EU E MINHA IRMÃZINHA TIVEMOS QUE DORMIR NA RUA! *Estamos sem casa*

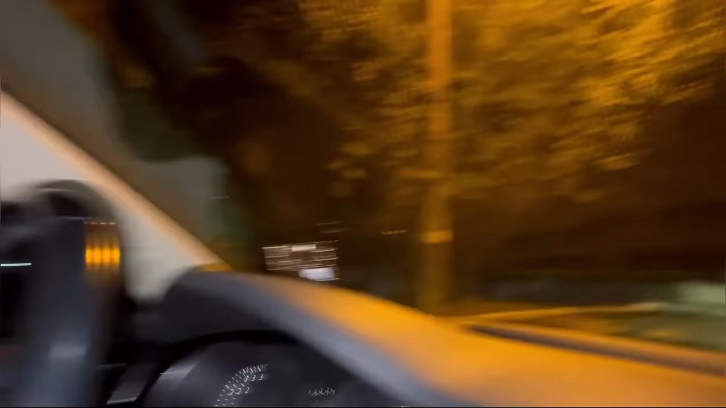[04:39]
Tão vendo? Tão vendo? Aqui, ó, tá tudo escuro, galera.